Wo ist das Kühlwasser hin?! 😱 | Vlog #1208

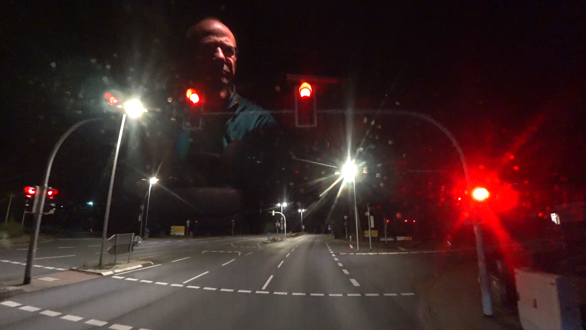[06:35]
So, seht ihr, haben wir Herzberg auch hinter uns.
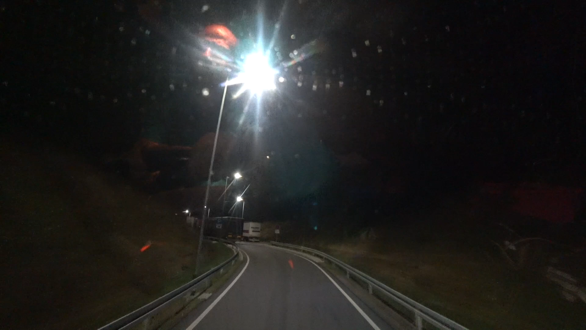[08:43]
Das sieht doch gar nicht gut aus hier.
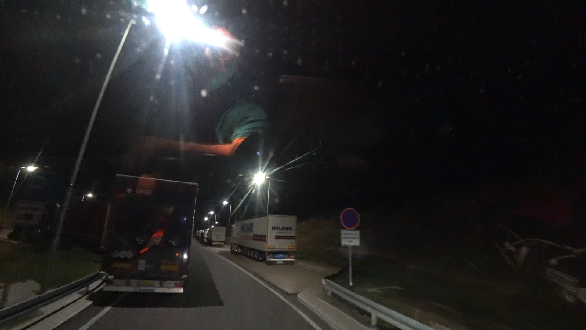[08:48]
Na, mein Freund, du stehst aber auch ein bisschen scheiße hier an der Ecke.